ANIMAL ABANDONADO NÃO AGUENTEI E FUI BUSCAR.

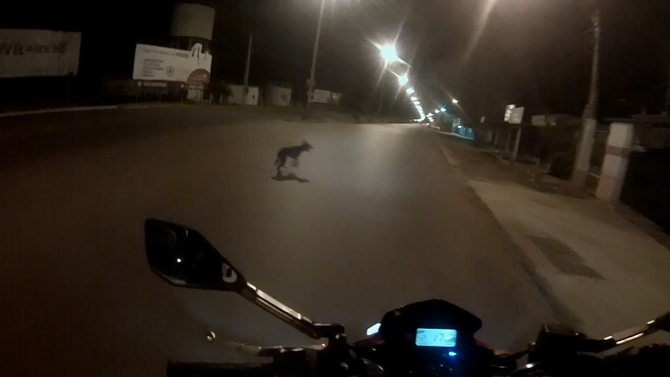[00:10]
Vem cá, negão. Ei. Ei, vem cá. Vem cá. Vem cá, vem cá. Vem cá. Ei, vem cá, negão, vem. Ei, negão, vem cá. Ei.
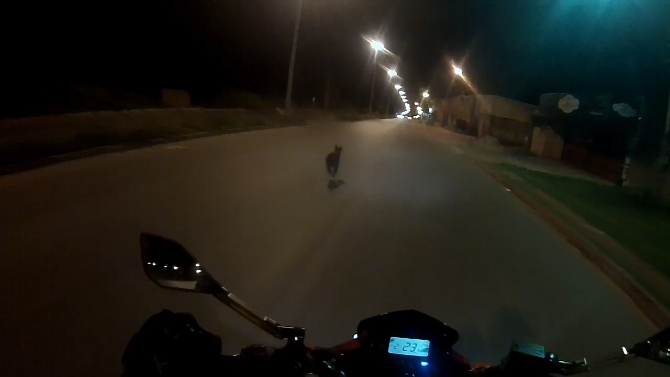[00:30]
Ô, oh, vem cá. Ei. Vem cá, negão. Ei, negão, vem cá.
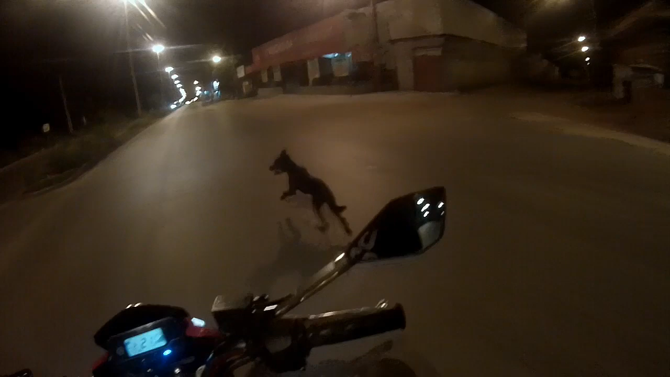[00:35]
Caraca, que sacanagem. Abandonaram o bichinho, velho. Ele tá voltando pra casa.
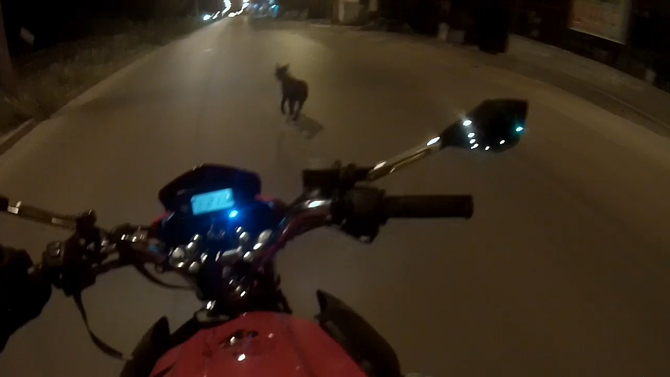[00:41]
Vem, negão. Ei. Ei, negão, vem cá.
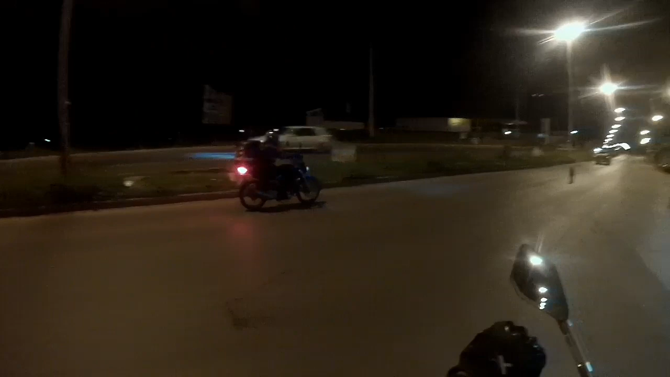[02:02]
Ele tá perdido. Tá tentando voltar pra casa. Alguém abandonou o bichinho aqui, moço. Ei. Vem, vem, vem, vem, vem. Vem, negão, vem.
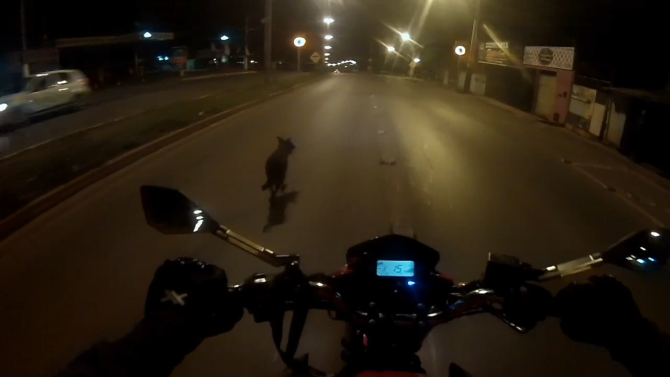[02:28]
Vem cá, vem cá, vem cá.